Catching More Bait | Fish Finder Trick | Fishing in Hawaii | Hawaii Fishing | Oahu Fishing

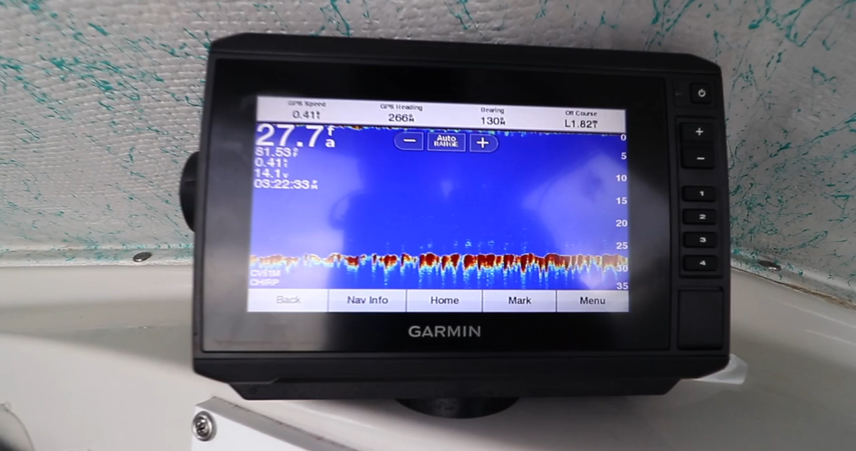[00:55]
So right here we're at 27 Fathoms, right? And we're looking for bait.
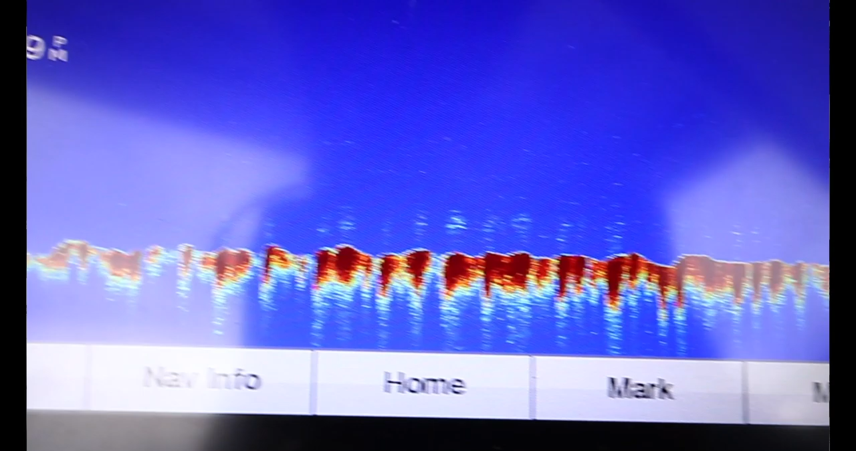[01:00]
The bait is going to look similar to that on the bottom or maybe mid water, right?
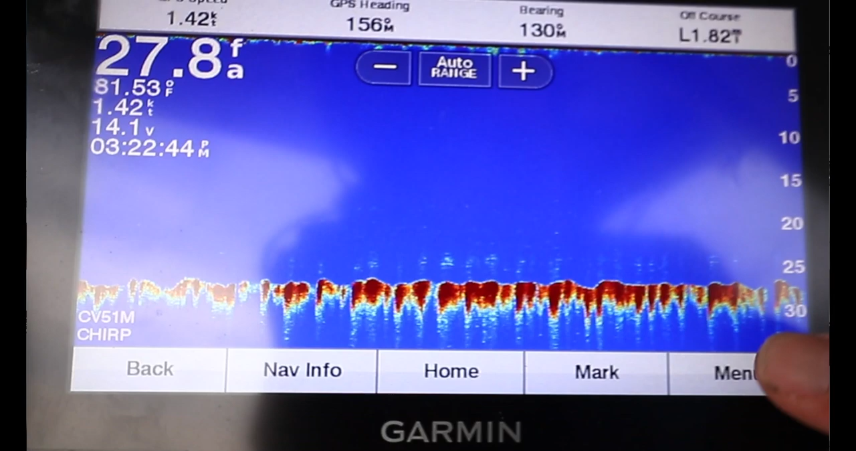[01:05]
On screen: water 81.53°F, speed 1.42 kn
What you want to do is you should have a gain function on your GPS.
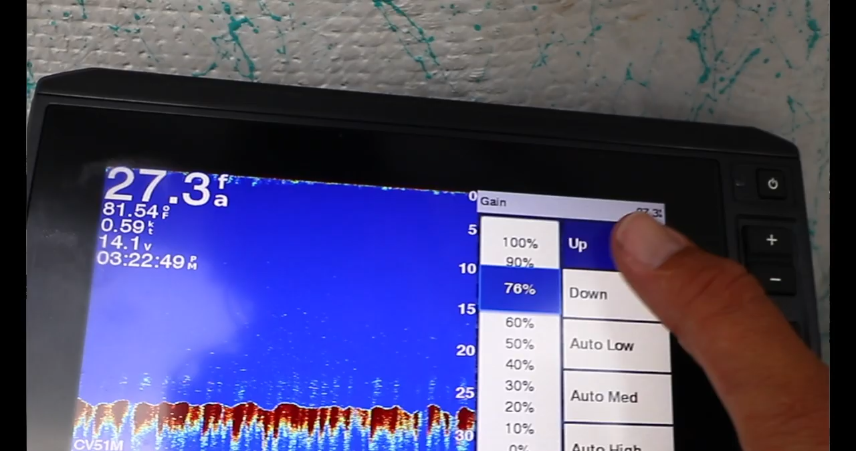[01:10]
On screen: water 81.54°F
And the best way to set up the gain is, you go all the way up where you get a lot of noise. So much noise I have in there.
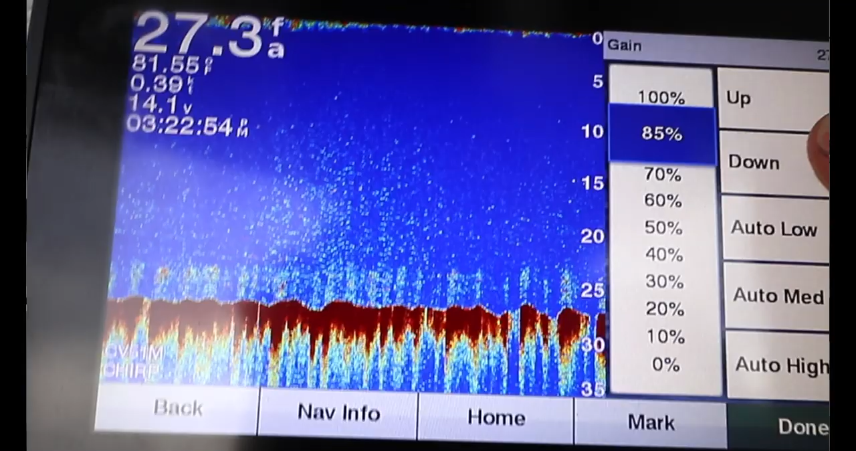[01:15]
And I back it down slowly till the noise disappears. And it should just pick up the fish.
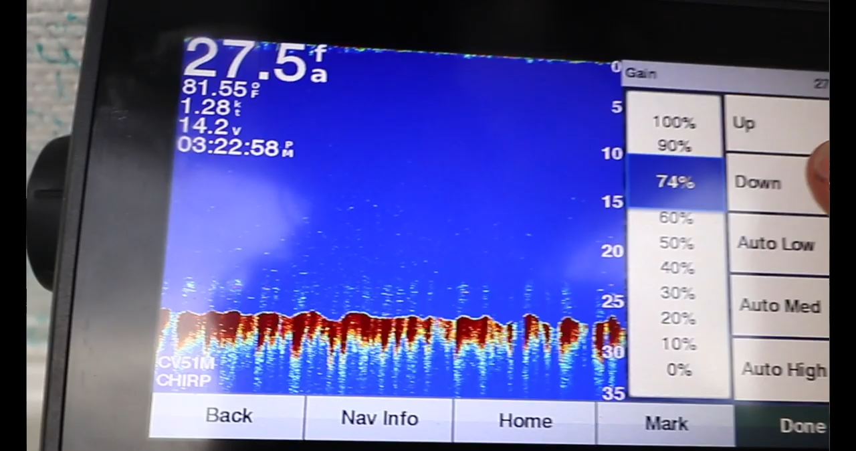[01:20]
On screen: depth 27.5 fa, water 81.55°F, speed 1.28 kn
Sorry about there for me, 72 to 70 is for me.
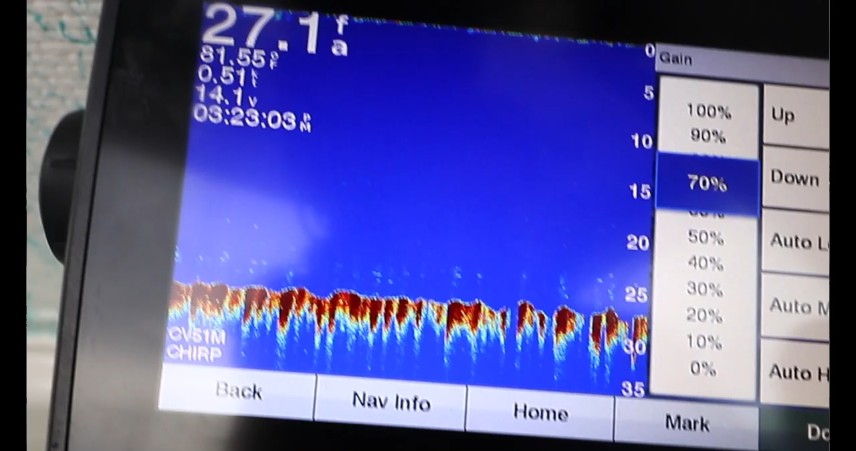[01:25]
On screen: depth 27.1 fa, water 81.55°F
Back off the noise. You get a little noise, but you can still see the fish. It's probably fish down there right over there.
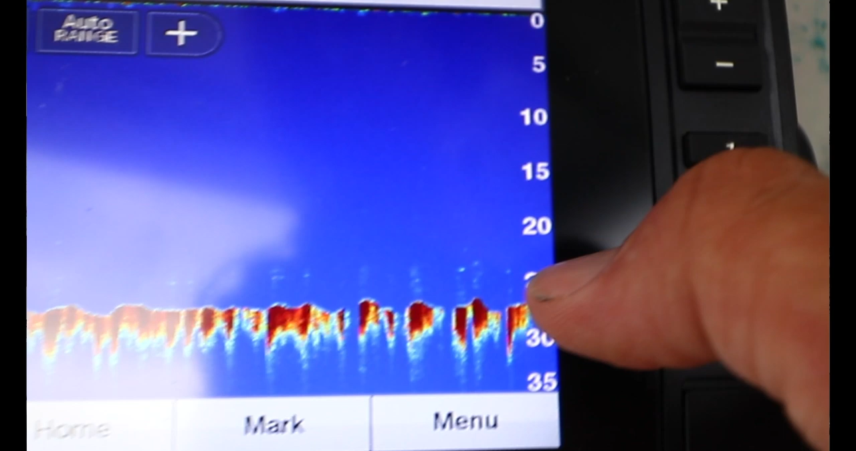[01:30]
And that's, that's the best way to set it up.
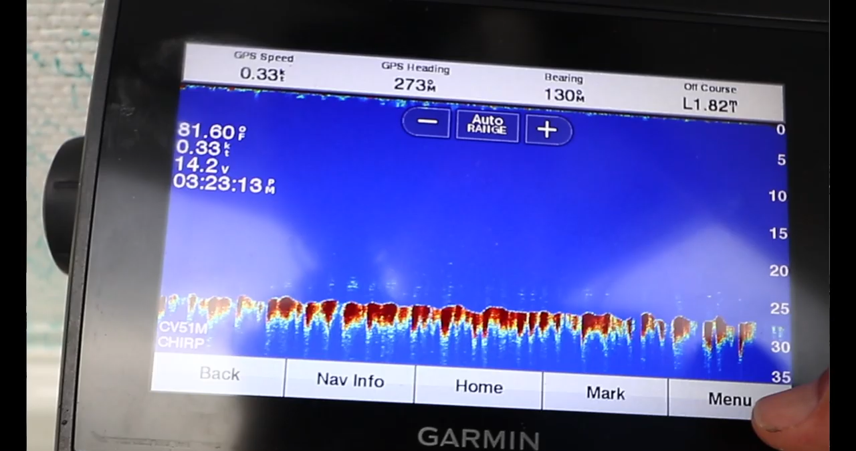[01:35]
On screen: water 81.60°F, speed 0.33 kn
When I'm trolling, I can't put my gain that high because it gets too much noise.
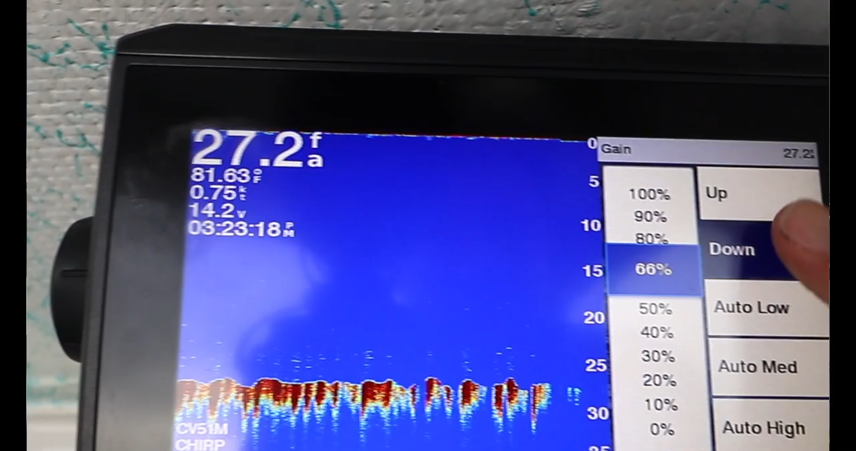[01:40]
On screen: depth 27.2 fa, water 81.63°F, speed 0.75 kn
And I bring it down a lot more to about 62. Everybody's going to be different.
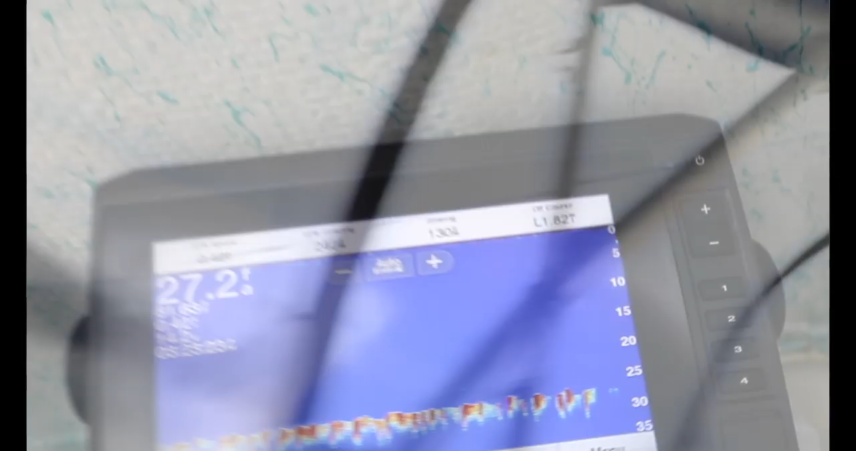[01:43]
And you're just going to have to sit up for what works best for you and your fish finder. I have a Garmin.